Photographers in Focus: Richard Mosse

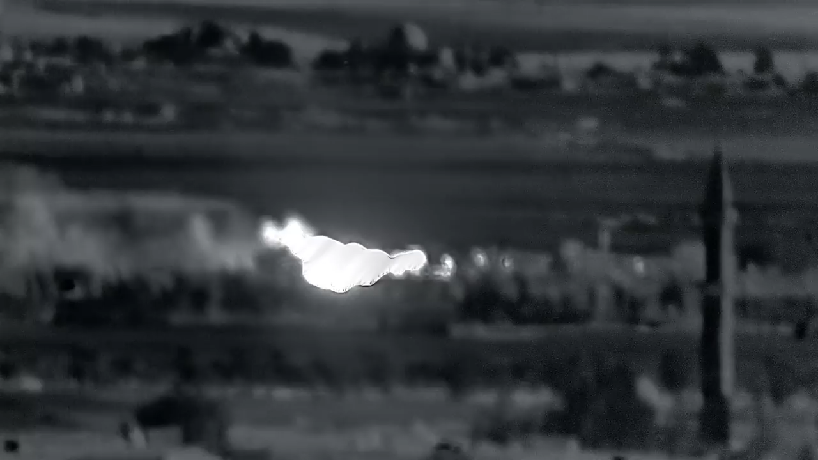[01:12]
heat from 30 kilometres away or 18 miles. It was designed specifically for long-range border enforcement,
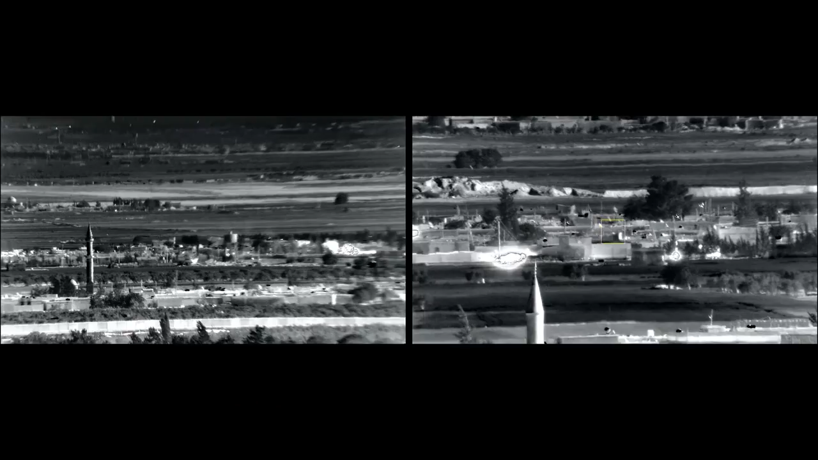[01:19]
battlefield situational awareness,
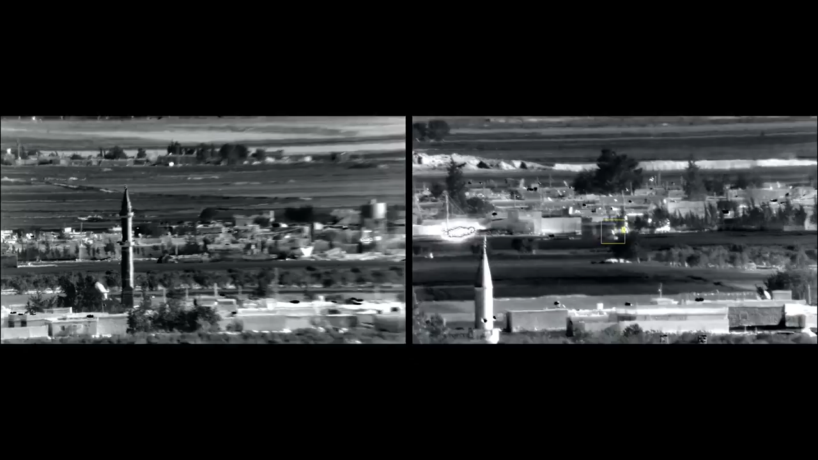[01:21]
detecting, tracking and targeting insurgents, as well as search and rescue.
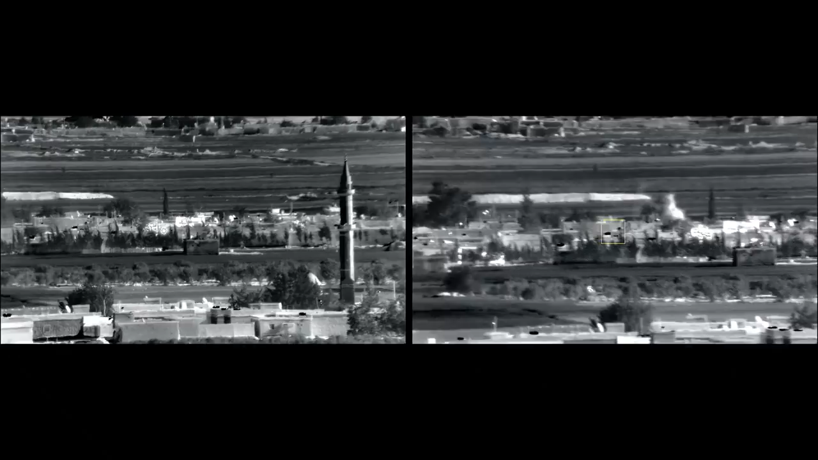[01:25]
We were using it against its intended purpose, filming,